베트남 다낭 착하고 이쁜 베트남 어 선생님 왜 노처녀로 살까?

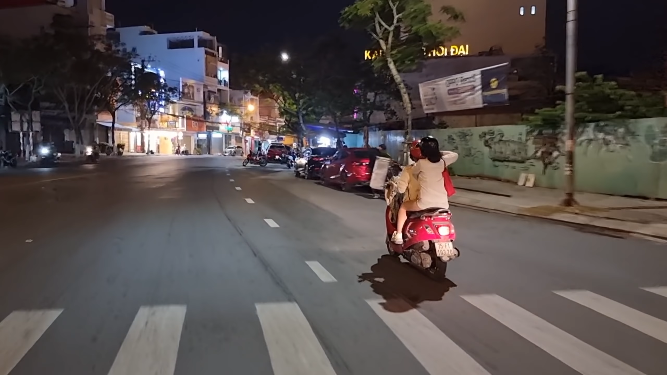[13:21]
이 친구들과 식사를 하고 이제 헤어집니다. 이렇게 즐거운 시간을 또 보내고 하루가 저물어 가네요. 자, 앞으로 나오는 영상들은 도로, 밤거리의 도로 영상을 제가 촬영을 해놨습니다.